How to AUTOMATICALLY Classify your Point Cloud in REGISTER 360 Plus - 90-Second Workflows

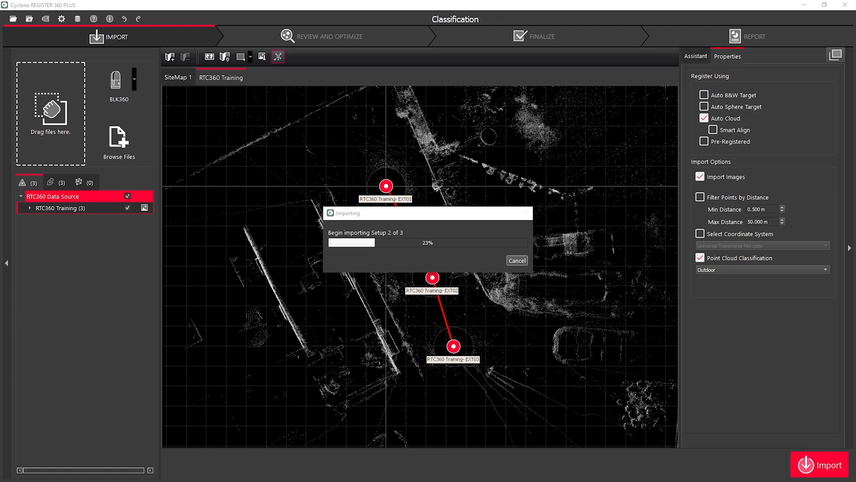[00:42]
Once I'm happy with my import settings, I can simply click Import, and I will import the data and classify it as it's importing it.
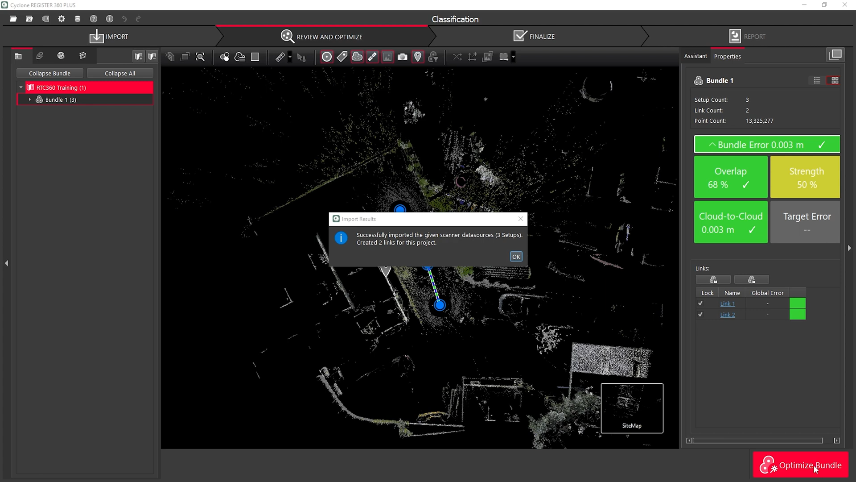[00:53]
Once my data is imported, I can simply navigate to a Bundle Cloud view, and I can open up the Classification view.
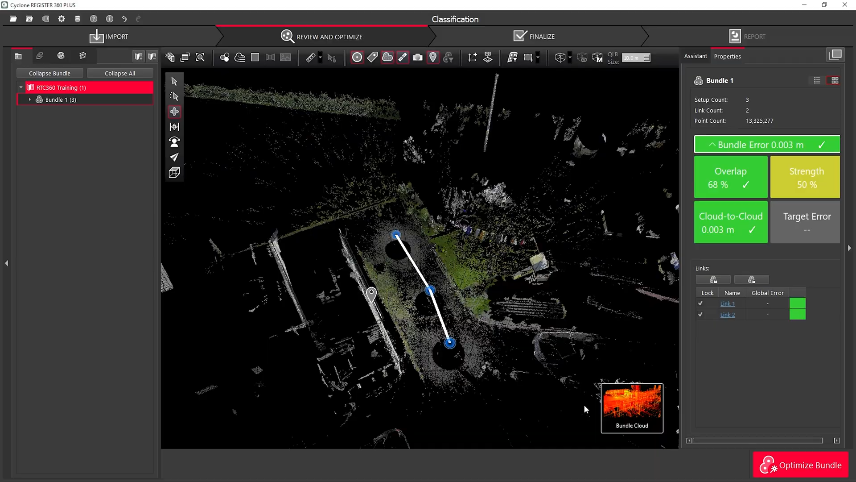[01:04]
This will show me the classes available for my project.
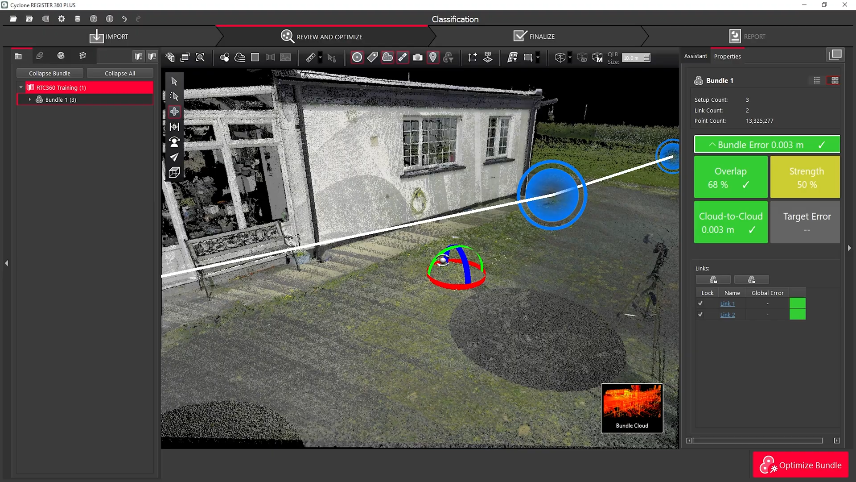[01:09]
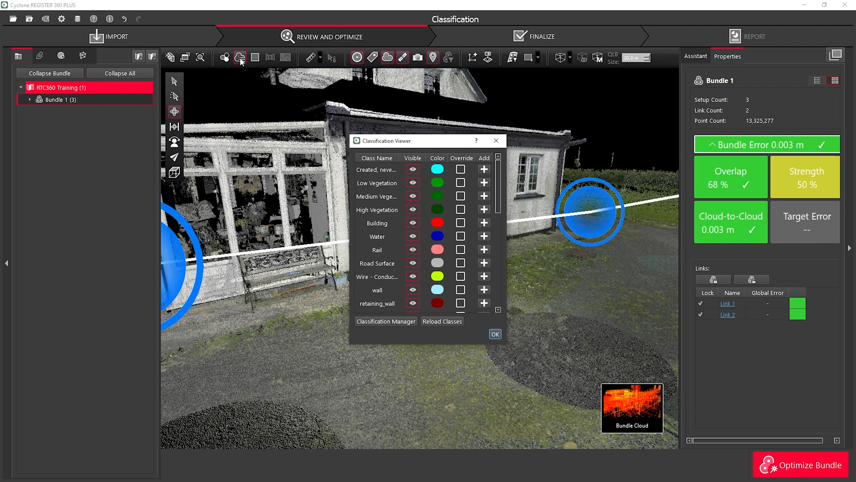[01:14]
To view it by classification, I can change my colourisation of my Point Cloud to Classification Colours.
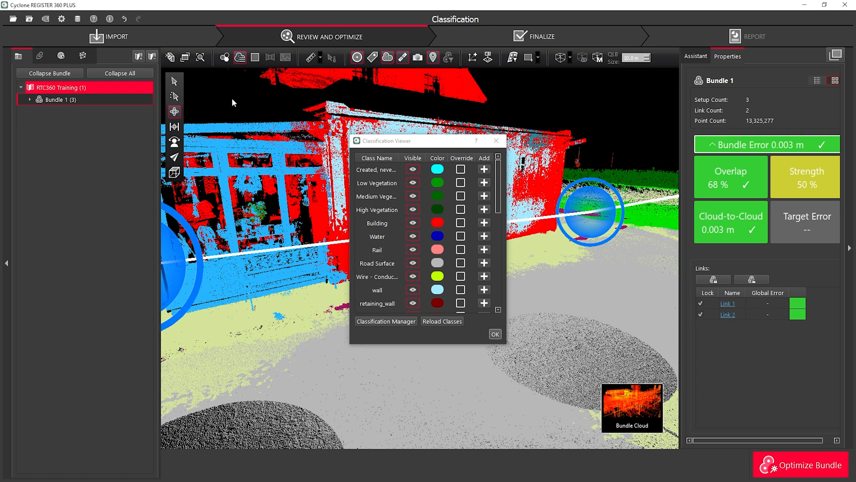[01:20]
From here, I'll be able to see the different classifications that I have within my project.
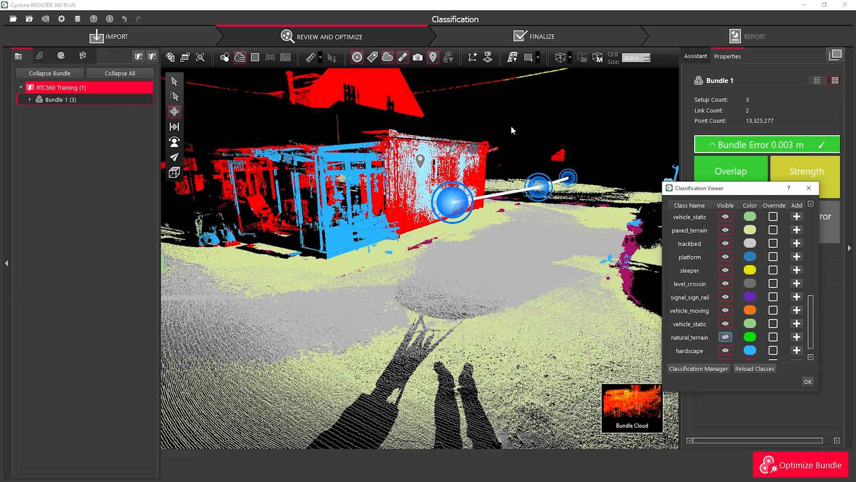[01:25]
To add additional information to certain classes, I can simply use the Selection tool, and select around the area that I want to classify. Once I have it selected, I can simply hit the little plus button to add that to the classification.